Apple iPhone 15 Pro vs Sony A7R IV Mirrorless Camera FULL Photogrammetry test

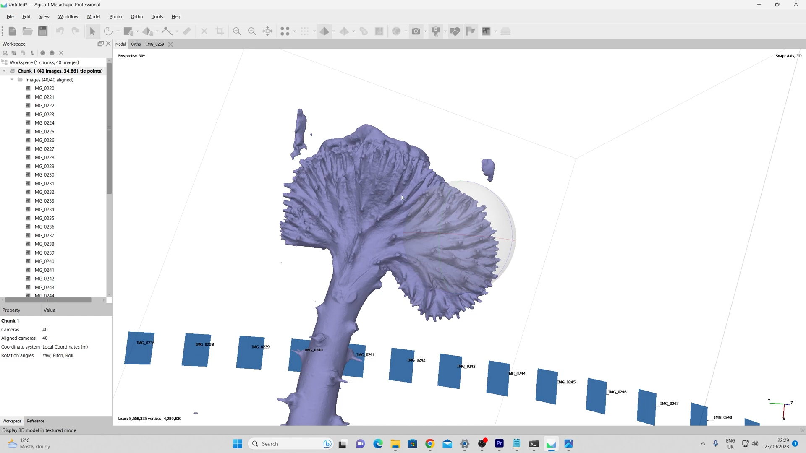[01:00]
which relies heavily on image quality and decent optics to produce noiseless, detailed 3D meshes from well-taken images.
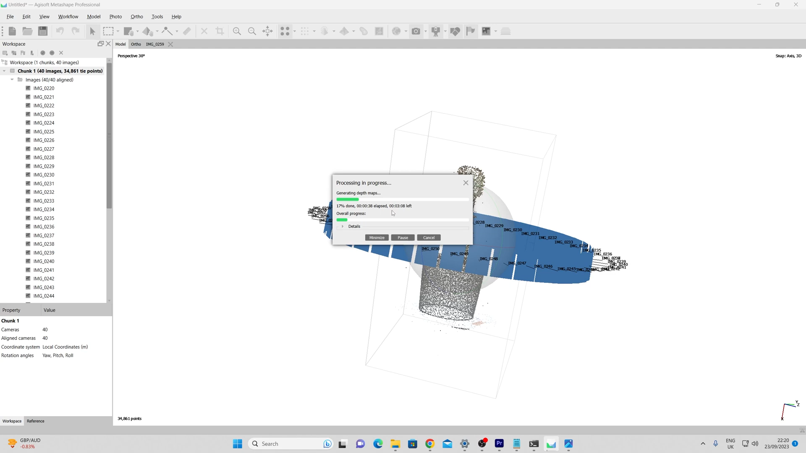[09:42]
And in the shoe tests, landscape on both cameras and in this one, portrait. And again, not moving the object between shots and doing an exact 9 degree rotation for every shot. And so, on to the geometry. So far, it looks pretty good. It's got some of these little spikes here. It's got some of the detail in the pot.
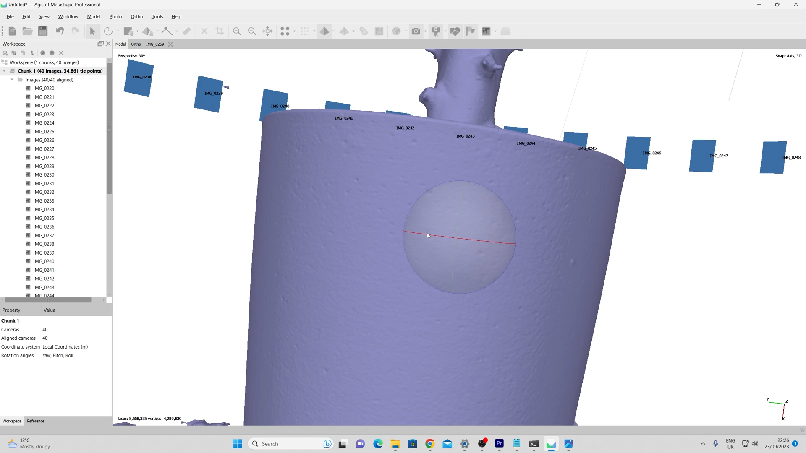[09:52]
The little bit of stepping there. Which I've seen in Metashape before.
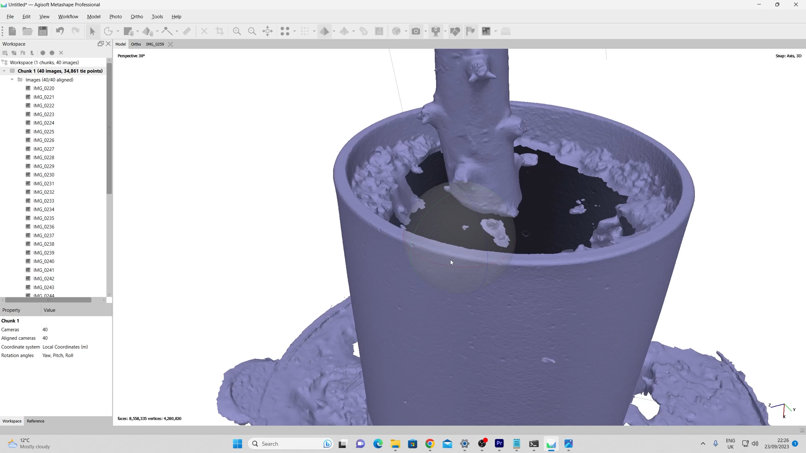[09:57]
But we've generally got all the micro detail here on the pot.
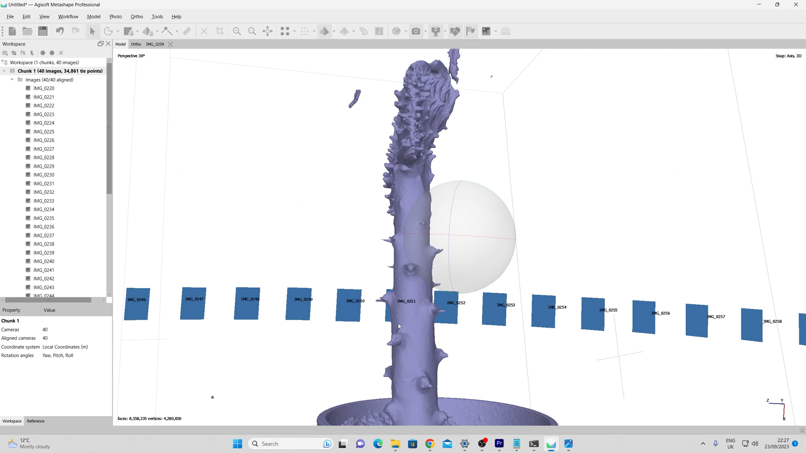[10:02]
And most of the things I wanted to have come out here. Let's build this texture and see what that looks like.
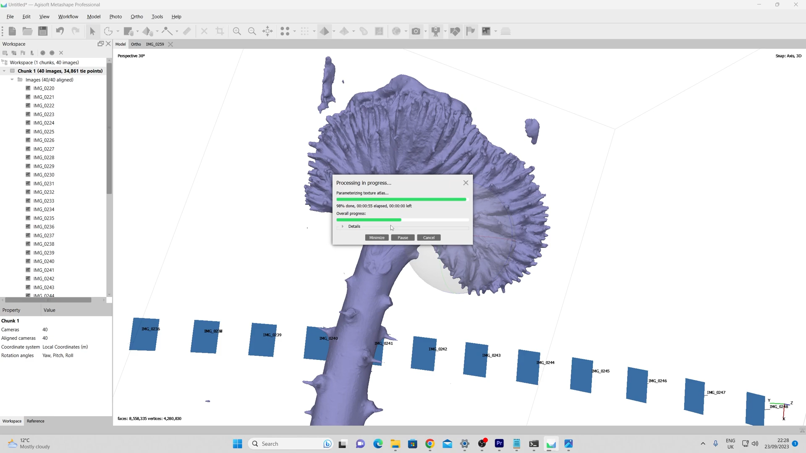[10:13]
Texture as to be expected.
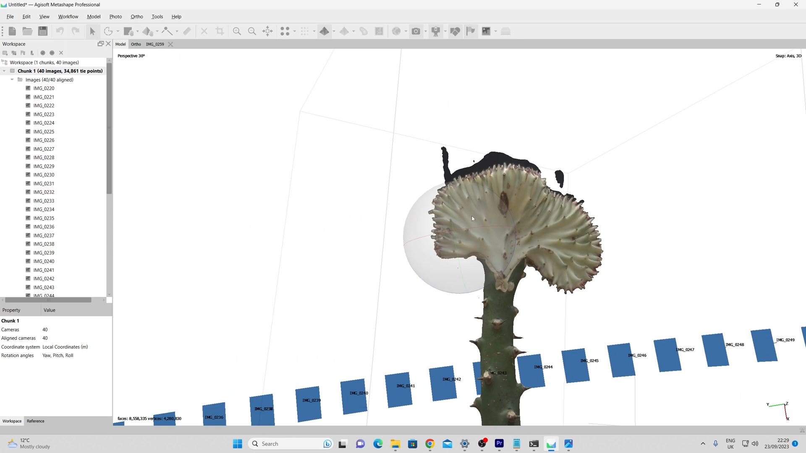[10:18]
And again, the black at the top is just because I didn't do a top pass as mentioned previously.
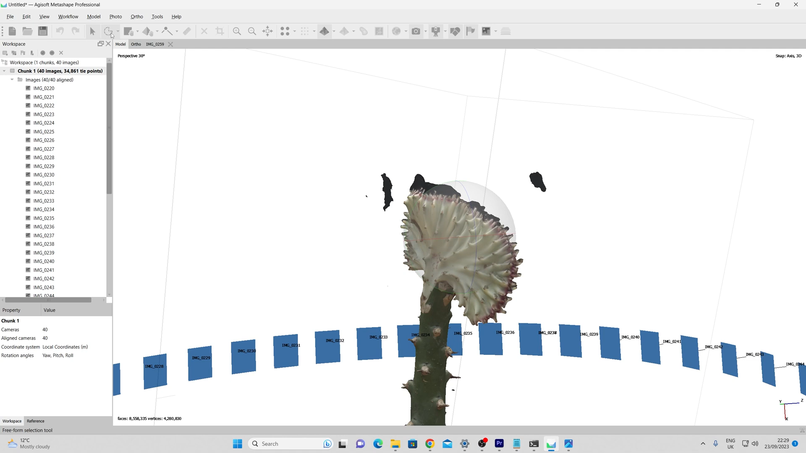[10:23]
This was really just about doing it from one location. And because I had a multitude of tests, I had to really do this with 40 images. And this is a result from the Sony A7R4.
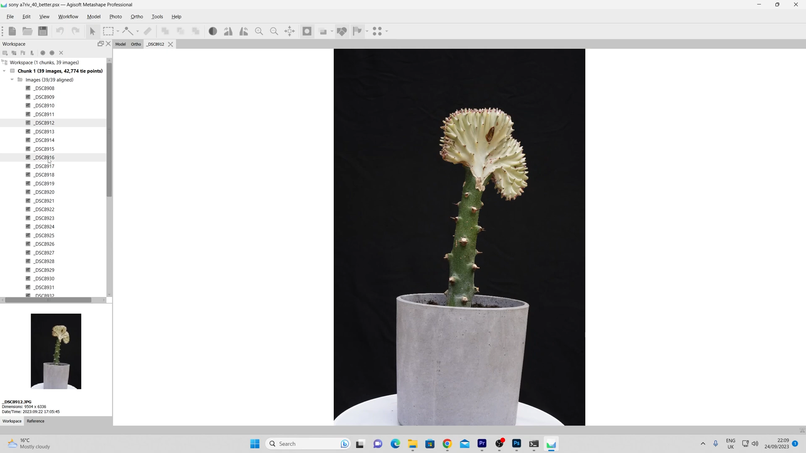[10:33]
This was the images I fed in in the end. And again, all the images aligned 360 degrees.
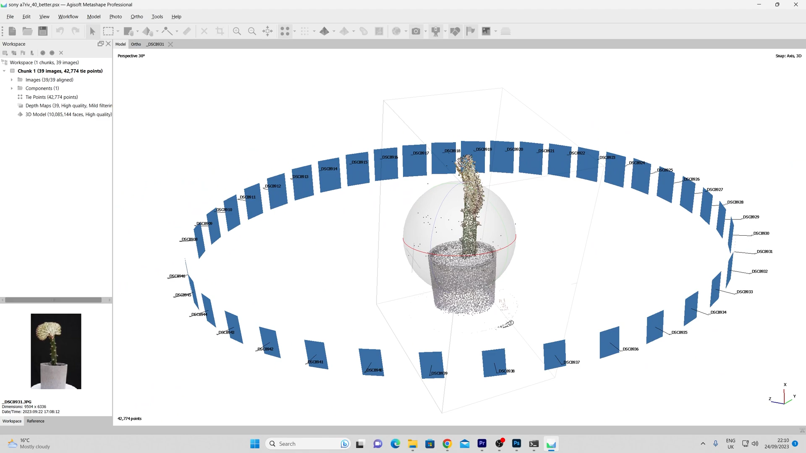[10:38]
I think I had one missing here. 39 images.
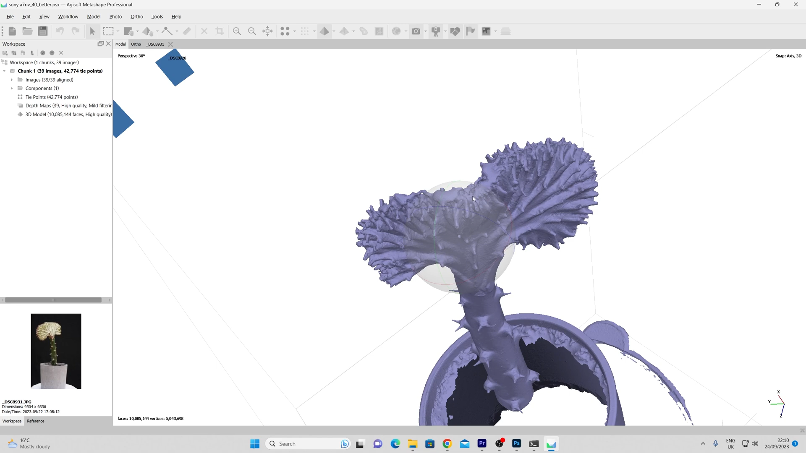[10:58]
Again, the top exempt from this. So I'm just really looking at the profile here.
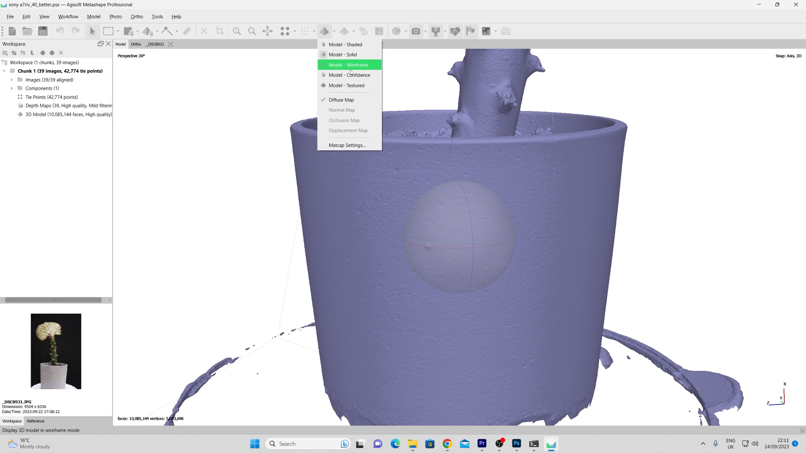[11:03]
And the textured result there.
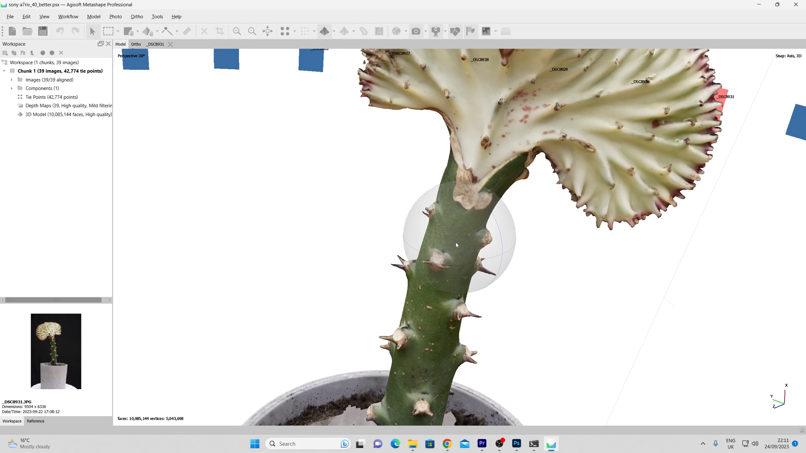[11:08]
With no patches or blurriness in the texture, which is what we want.